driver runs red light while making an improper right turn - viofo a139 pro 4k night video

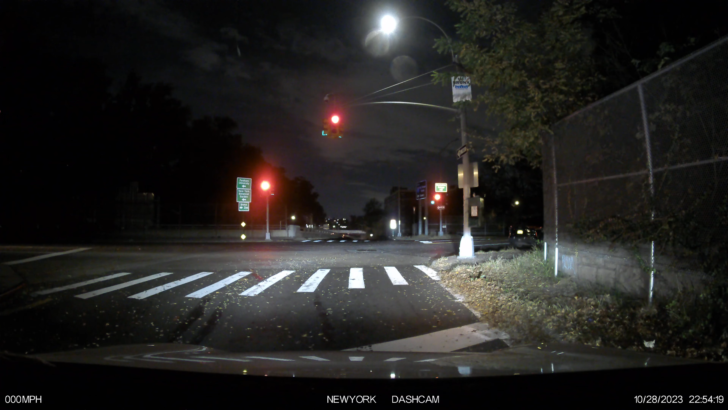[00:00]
There's only one car behind me. This car on the left is pulling up. Look. FJS 4101 04. 4104. That's crazy.